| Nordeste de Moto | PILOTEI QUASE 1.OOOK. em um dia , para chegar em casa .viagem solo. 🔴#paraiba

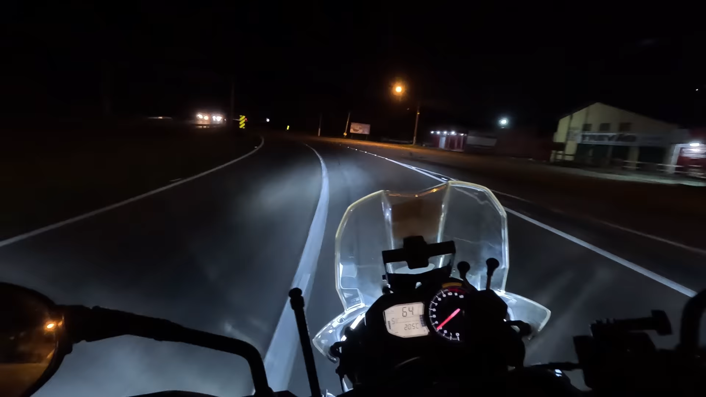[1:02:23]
daqui a pouquinho, Tanguá, São Gonçalo, Niterói. Aqui, galera, ó, entrada para a região dos Lagos, Araruama. Show!
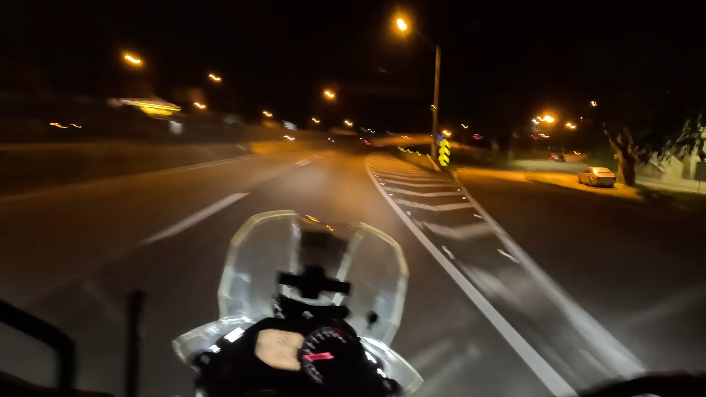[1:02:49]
Vou registrar a ponte lá, a Rio Niterói.
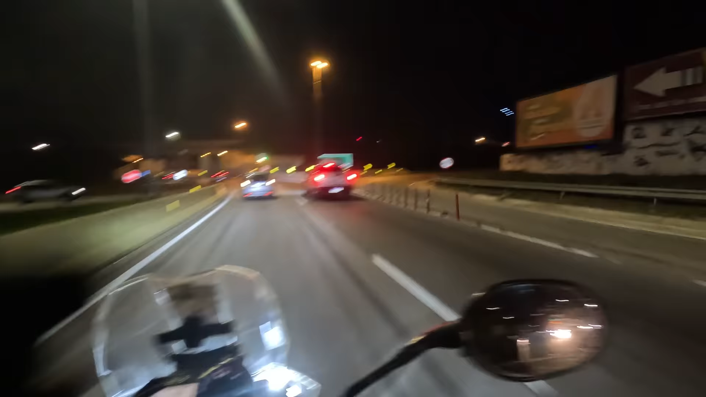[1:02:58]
E aí, rapaziada, direita, Itaboraí, esquerda, Niterói, Rio. Graças a Deus. Pessoal, confesso que daqui a pouquinho eu tô passando em São Gonçalo. Daqui a uns 15 minutinhos. Aqui não é diferente de São Paulo não, tá, pessoal?
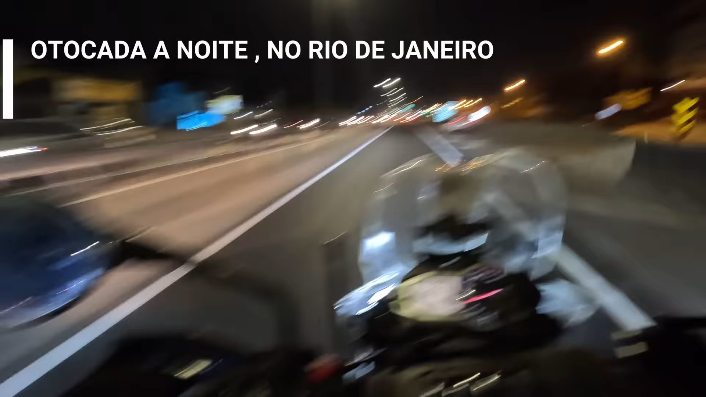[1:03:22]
Era pra meter até tampada a minha placa, porque é um risco que eu corro, entendeu?
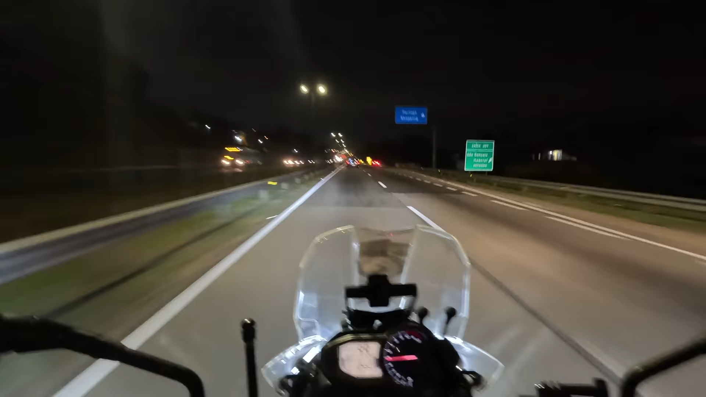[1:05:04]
É isso aí, rapaziada. Passei agora ali na Federal. Tava agitado pra caramba, hein? Muito de carro lá parado. Já tô em São Gonçalo, pessoal. Olha, olha o movimento aqui como é que tá. A minha esquerda aqui é o shopping. Shopping de São Gonçalo.
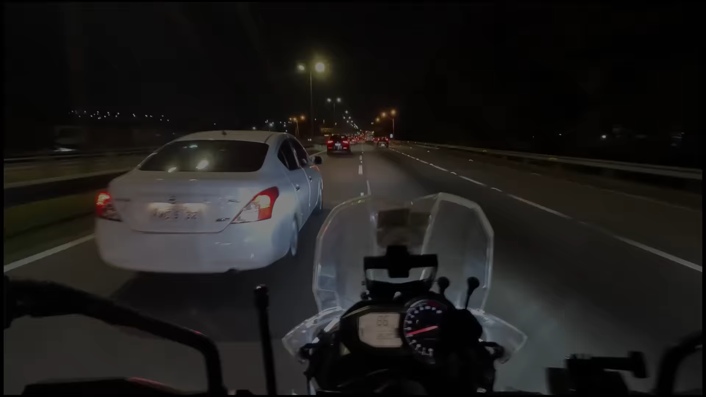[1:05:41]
Quem não tem a manha não entre não, hein? Pode ficar varejando aqui não, galera. Aqui é o ponto mais crítico aqui, é essa parte aqui, tá? Da Niterói Manilha, aqui em São Gonçalo. Tá vendo essas caídas aqui, ó? Pra direita.
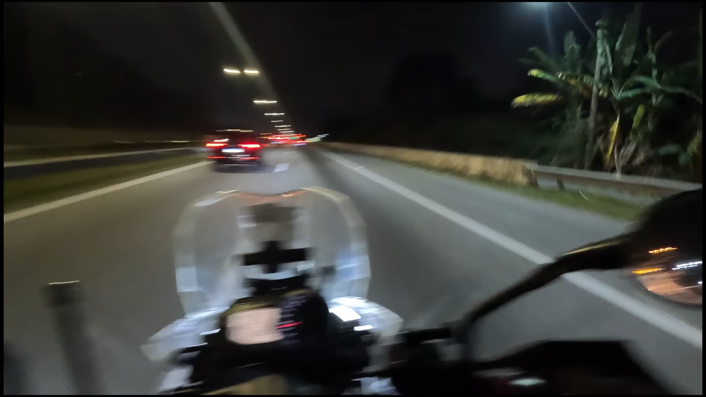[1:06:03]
De vez em quando aqui os gansos montam aqui e correm tudo aí, ó. Aí, ó. Aí, ó, tá bocado aqui, tá vendo? Olha lá. Cai tudo pra ali, ó. Entendeu? Então, atenção aqui total. Corredor. Fica varejando atrás de carro não, que o próprio carro que tá na tua frente. Olha o chapa aqui, galera. Lindo, né?
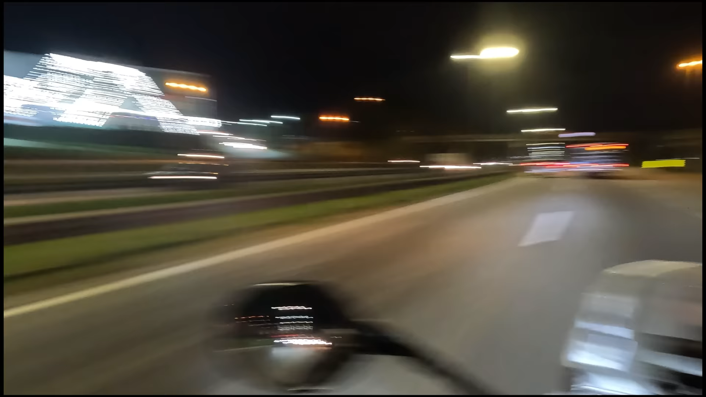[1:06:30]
Tem um circo aí, tá bonito. É porque tá escurão. A minha direita já tá toda a Baía de Guanabara, hein?
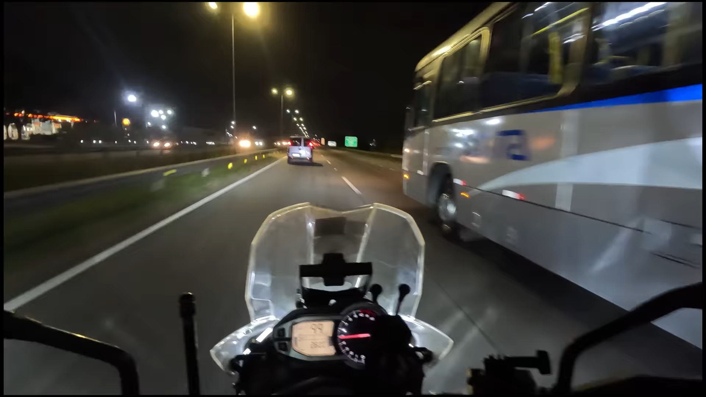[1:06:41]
Pra quem não conhece aqui essa área, olha lá, pessoal, a ponte Rio Niterói ali, ó. Olha lá.
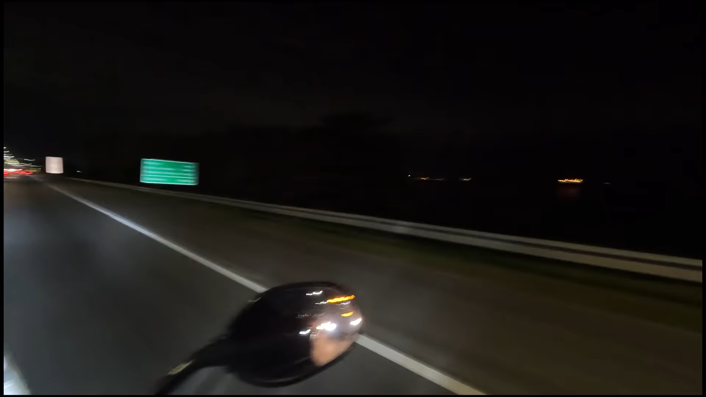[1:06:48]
Isso aqui é a Baía de Guanabara, pessoal. Aí.
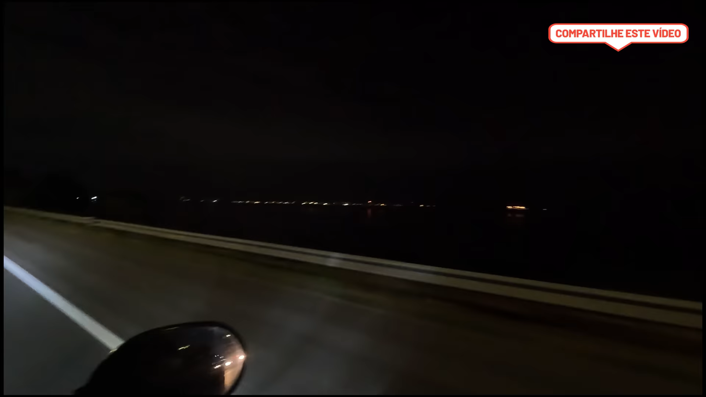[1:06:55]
Primeira vez que eu tô chegando nessa hora assim no escuro. Geralmente sempre eu passo aqui no pôr do sol. Aqui tem uns radazinhos aqui na frente. Passei ele. Eu vou manter a câmera ligada aqui. Só pra você ter uma ideia, meu camarada, tá?
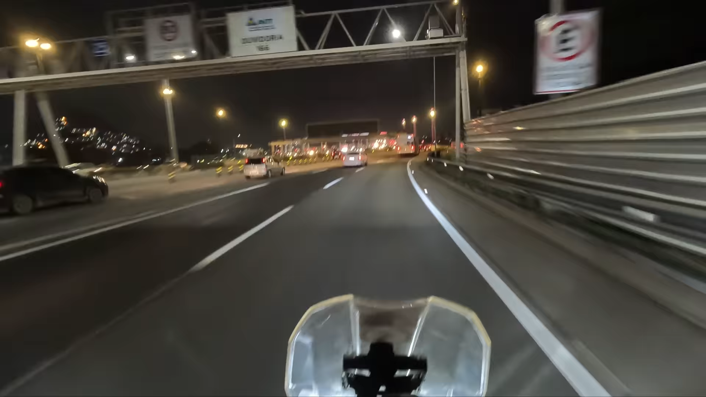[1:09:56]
Ali a praça de pedágio, ó, tá vendo? De quem vem de lá pra cá, pra Niterói, ó.
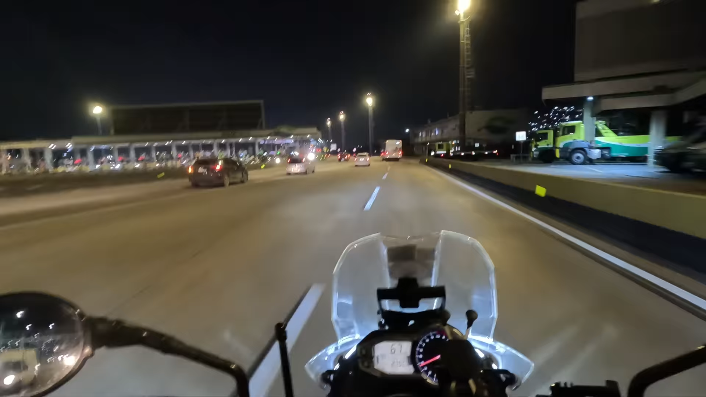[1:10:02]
Aqui estou eu, galera. Rio de Janeiro, 13 km. Pessoal, sempre eu gosto de frisar isso aqui, tá? É.
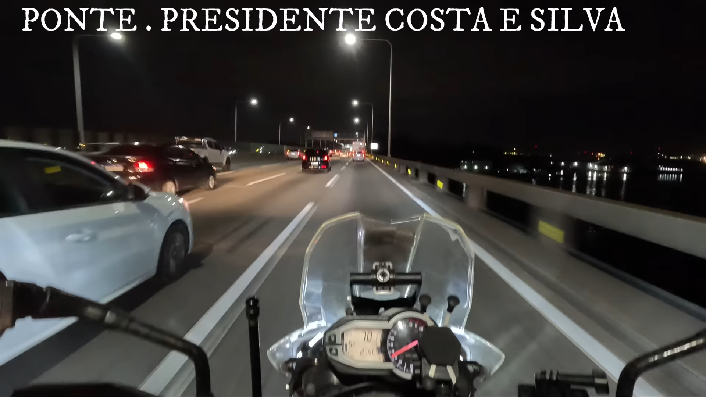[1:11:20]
Valeu, pessoal? Olha a Baía de Guanabara aqui, ó.
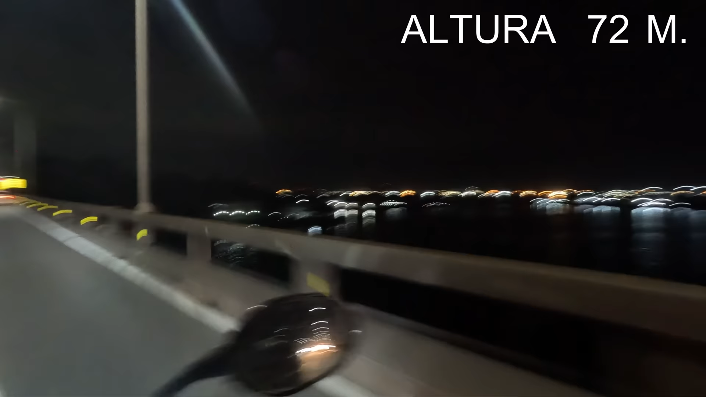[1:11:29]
Muito navio aqui, muito barco. Quilômetro 324.
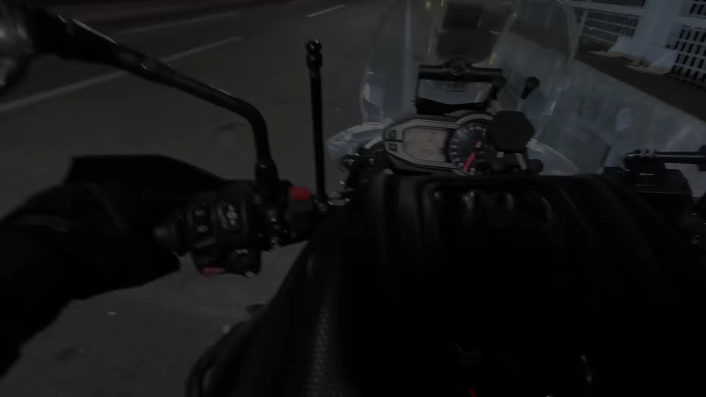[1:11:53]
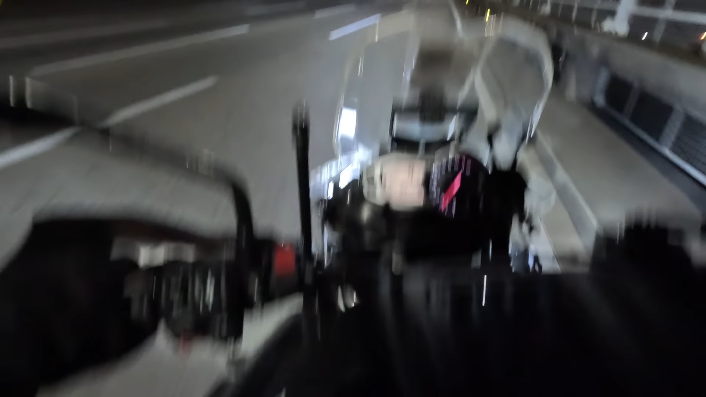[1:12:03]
É isso aí, rapaziada. Vem comigo. Olha a Baía de Guanabara, que coisa mais linda aí, ó. O aeroporto Santos Dumont é ali, pessoal, tá vendo? Aquelas luzes ali, ó.
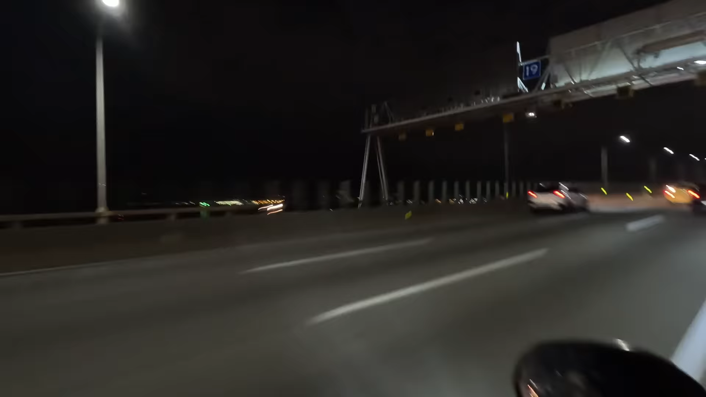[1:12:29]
Ali é o aeroporto Santos Dumont. Eu dou uma paradinha ali pra falar com meu filho ali agora, avisando que eu tô chegando, graças a Deus. Aí subiu dois aviões aqui agora. Não esqueça, hein? 80, limite máximo.